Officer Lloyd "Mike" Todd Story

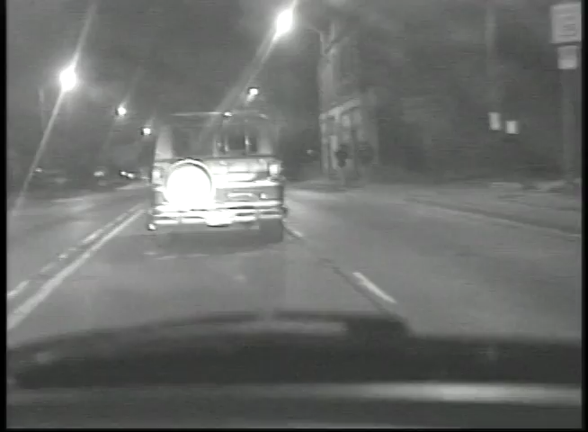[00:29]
And after a few blocks of following them, they knew we were back there,